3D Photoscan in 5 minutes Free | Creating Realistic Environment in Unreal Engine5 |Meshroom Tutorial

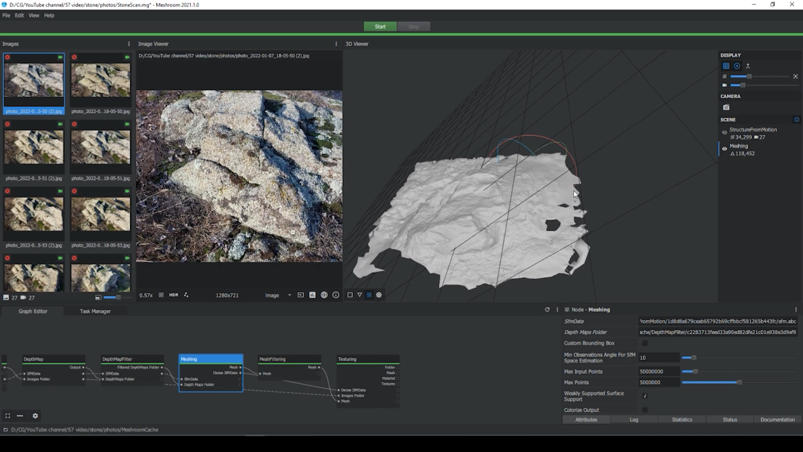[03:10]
I like this model, it looks really great. Double click to texture node and now we can see our textures. Turn off meshing.
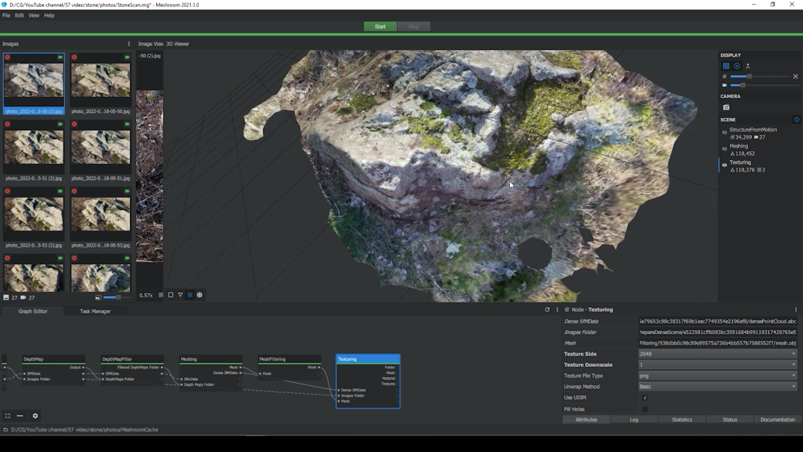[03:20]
Now I'm gonna show you how you can find your model. Right mouse click, open folder, folder with your studio model and texture will open.